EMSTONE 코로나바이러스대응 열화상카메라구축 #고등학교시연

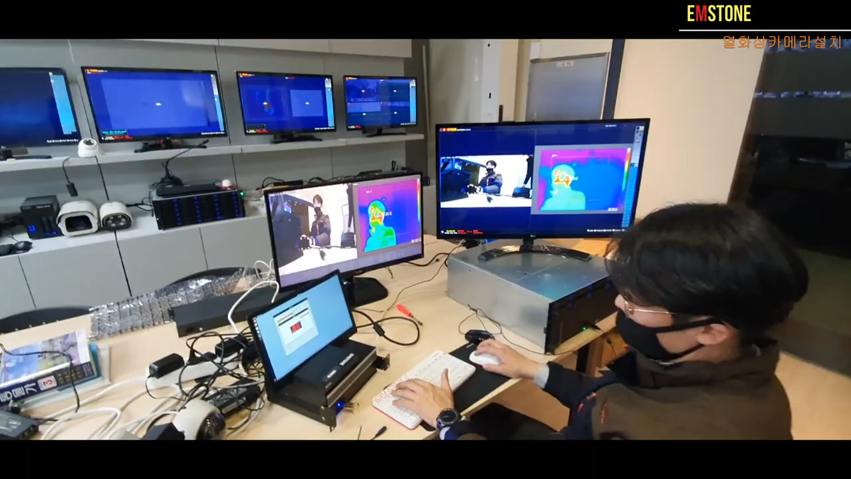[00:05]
내일 우리가 학교 쪽에, 열화상 관련해서 이제 시연이 있습니다.
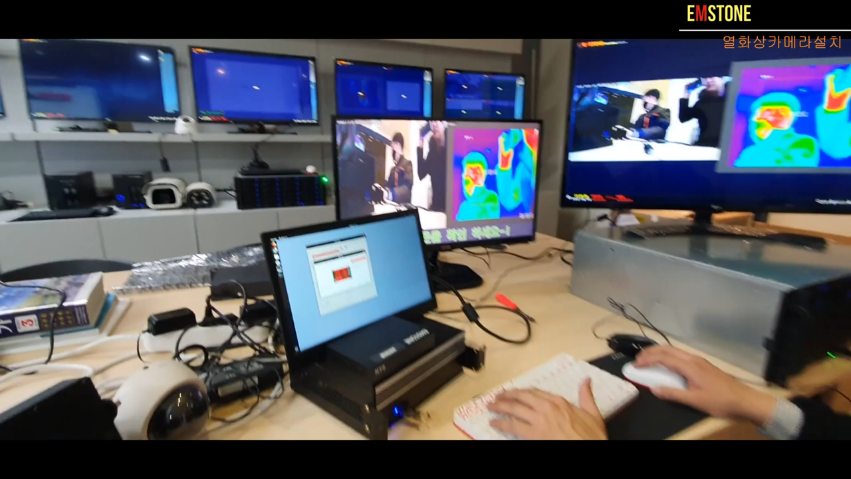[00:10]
그래서 오늘 준비를 좀 했는데요. 열화상 관련해서 NDS 솔로하고 여기 이제 NDS 솔로가 있고요.
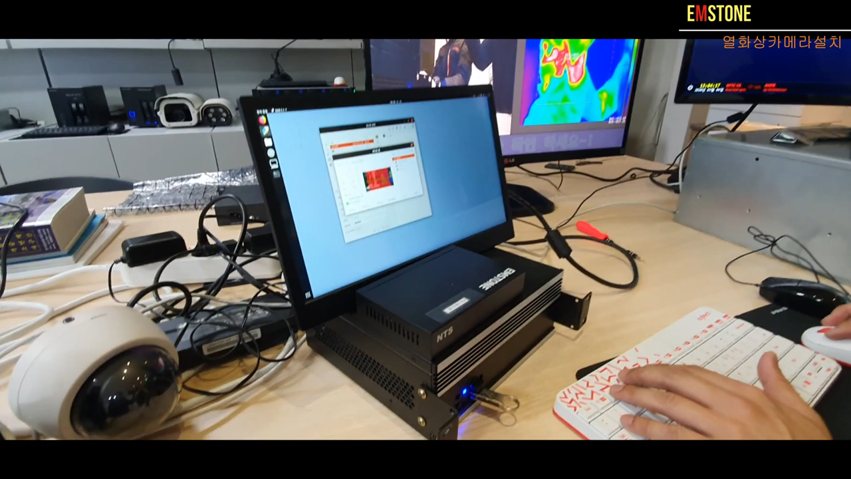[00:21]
그다음에 이제 원격, 우리가 이제 통합해서 보는 CMS가 있고, 역시 뭐 MBR 있고, 이제 실제 화상 이렇게 있습니다.
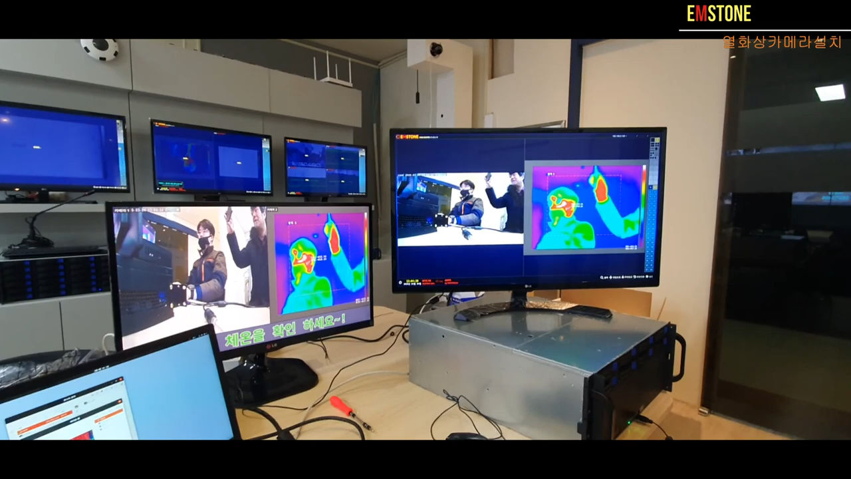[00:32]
뭐 제가 촬영하는 모습도 나오네요. 우리가 이제 사이값 온도라고 해서
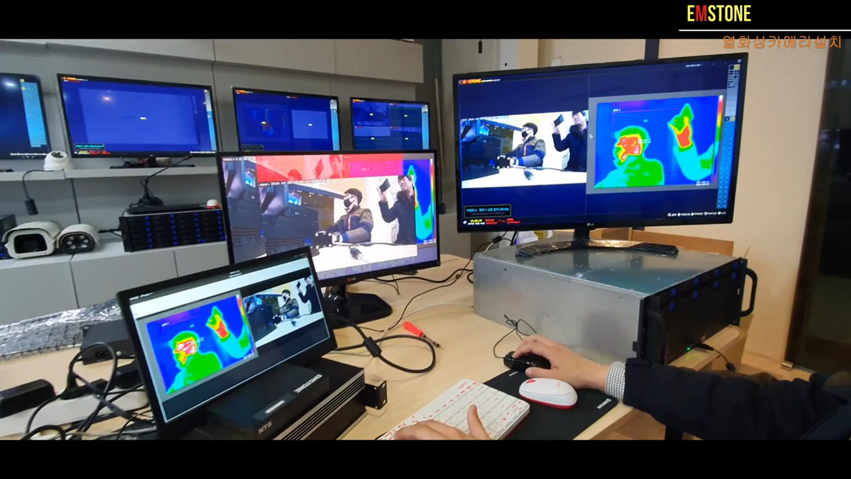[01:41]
저는 뭐 정상인 것 같습니다. 특정 온도가 이렇게 감지되었습니다. 이렇게 나오고요. 네. 뭐 사이렌이라든가 뭐 저런 거는 이제 우리가 이제 계속 띄울 수 있는 거고요. 뭐 소리나 이런 것들은 뭐 여러 가지 방향으로 이제 띄울 수 있습니다.
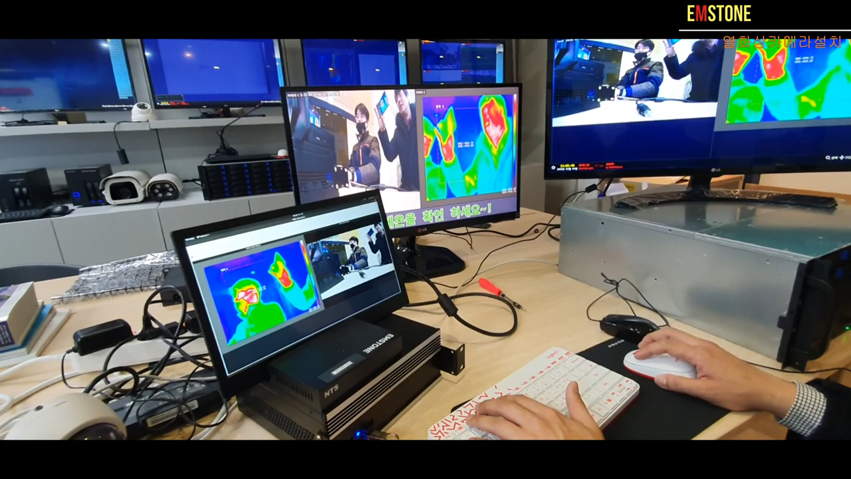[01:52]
제일 문제는 이제 이런 코로나 바이러스가 이제 다 끝난 후에 이후에 이제 스토리인데요. 열화상은 잠깐 옆으로 좀 제가 치우겠습니다.
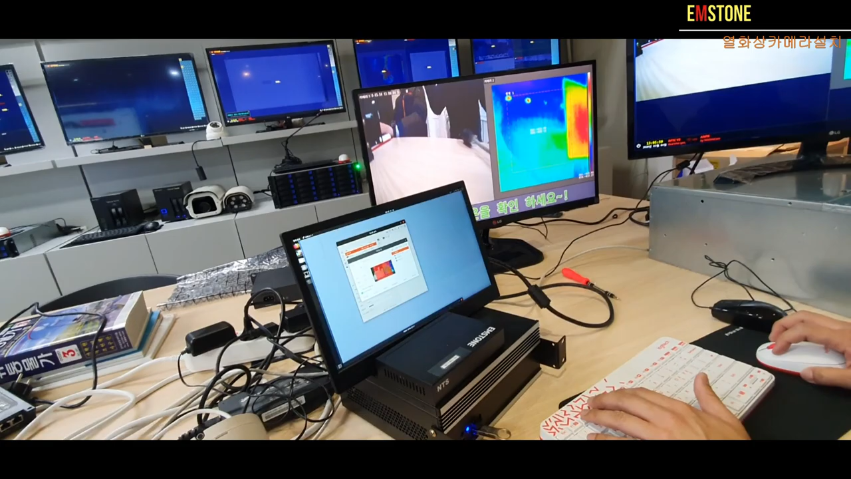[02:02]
자, 그 다음에 어떻게 이제 이 출입구에 있는 이제 이 모니터를 운영하는 방식인데요.
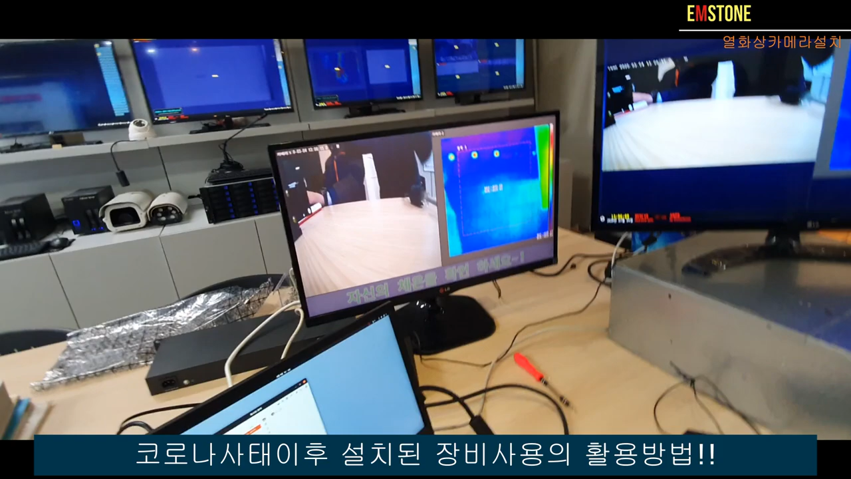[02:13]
지금 우리가 이제 자신의 체온을 뭐 측정해 주세요. 이렇게 해놨는데, 이 CMS에서 평상시에 이제 운영하는 이런 화면과 이렇게 해놨고요.
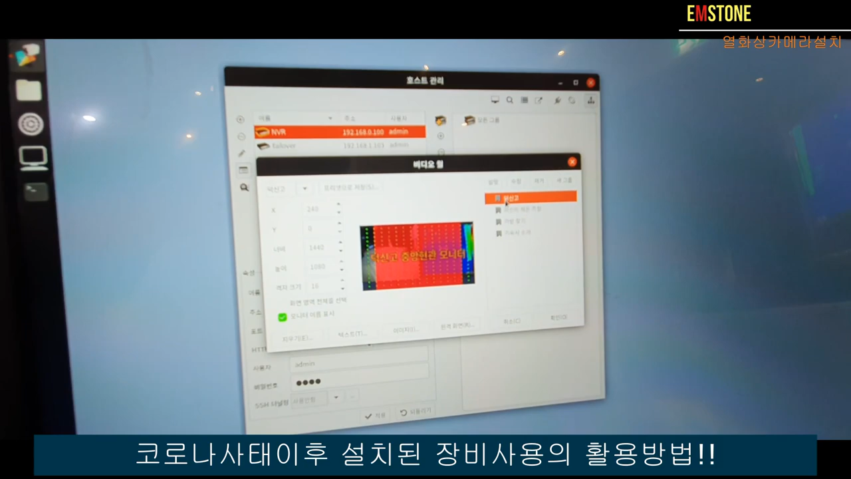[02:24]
프리셋으로 지정을 해놨습니다. 다른 방식으로 이제 운영을 할 수도 있습니다.
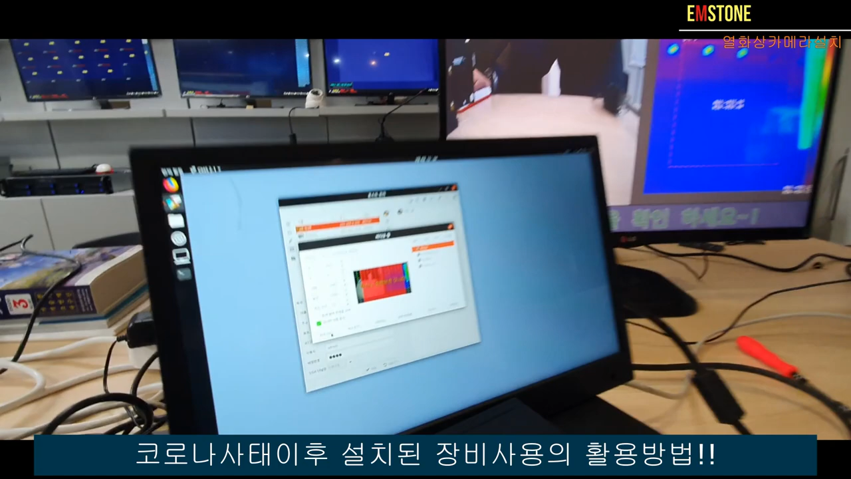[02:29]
뭐, 정보 게시판이라고 이제 우리가 표현을 했는데요. 한번 다른 화면으로 한번, 만들어 보겠습니다.